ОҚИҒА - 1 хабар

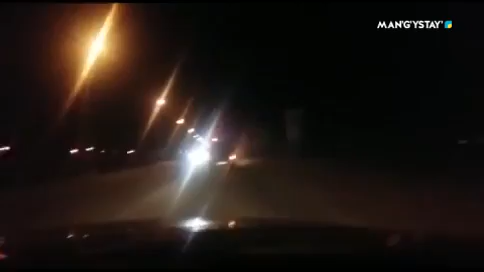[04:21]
Қамаздың жүргіз үйшісі қала сұртында орналасыған үйлердің арасымен қашып, ол жол сақшыларының тоқта деген бұйрығына бағымбай, бірнеше шақырымға дейін тоқтамаған.
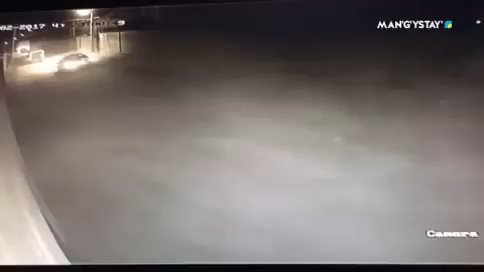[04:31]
Бұдан бөлік жолдың жегінде орналасыған ет түкенің қиратып, қашуын ғода нәр жалғастырған.